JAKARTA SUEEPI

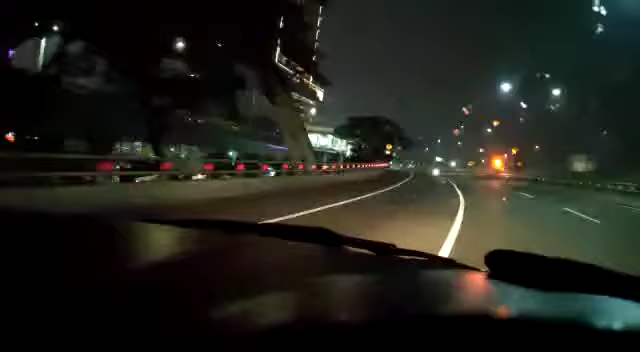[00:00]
Hai semalamat-selamat malam guys ini sudah dari arah Semanggi Hai udah sampai KM3 kurang lebih di pancoran ya Sopi guys Hai masih berlanjut sepinya Hai ini hari 25 Maret
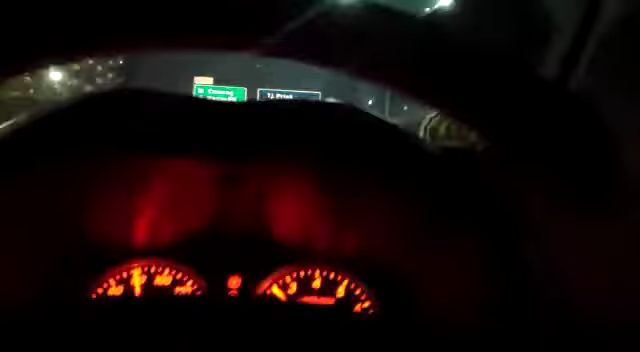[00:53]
ada lagi sini Hai ada mau aspalan-aspalan lagi apa-apa guys ini guys Hai Sopi guys Hai nah ini udah keluar cawang nih ya mobil-tumuh mobil baru berapa ekor yang tadi ini Hai itulah Hai nggak bisa ngomong ya kan Hai